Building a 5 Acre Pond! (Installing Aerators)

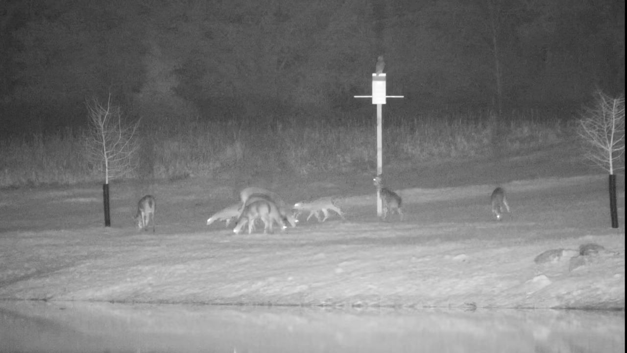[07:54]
Let's take a quick look from the other camera angle. I believe that's Hooter, the smaller owl. And it looks like he likes his new spot. I think that the corn that we put out to attract the deer also attracts the mice. And that's why he likes this area so much. But look at there. And there's the other owl that we call Al Capone flew up there. And man, you gotta love it when a plan comes together. I can't believe they both flew up there on the new owl house.
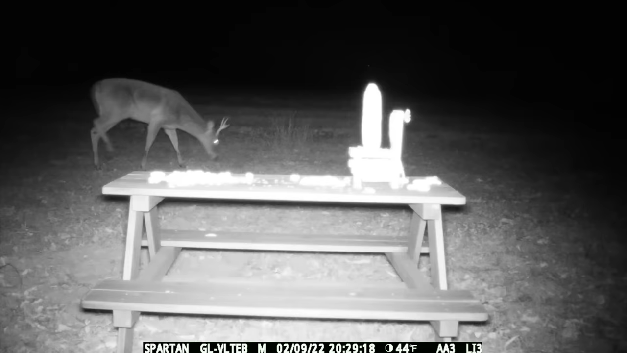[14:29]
And it looks like a young buck passed right by. Didn't even smell the peanuts. Oh it looks like a raccoon has found the table. This ought to be interesting.
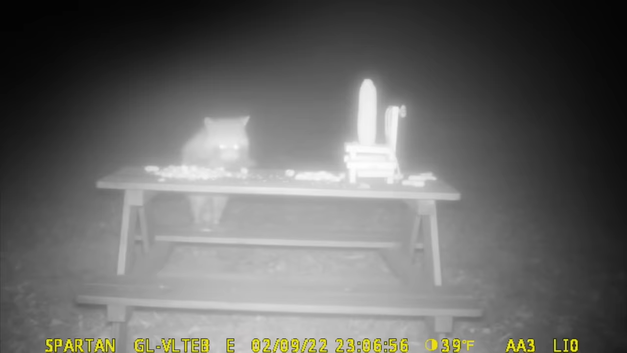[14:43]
I can only imagine what's going through his mind. He's probably thinking man this is the first peanut buffet I've ever seen. Now he's checking out the squirrel picnic table. I'm sure he'll eat that corn too.
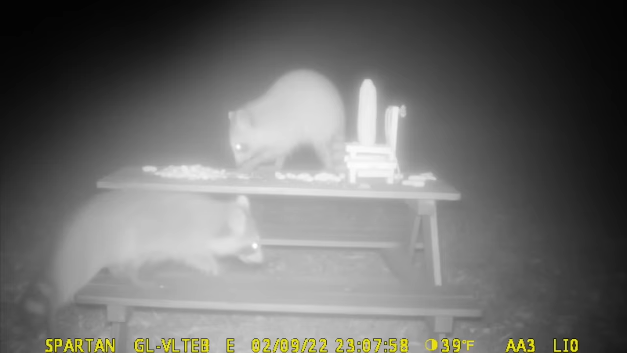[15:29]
I like how they use both of their hands to crack the peanuts open. How do I eat that corn?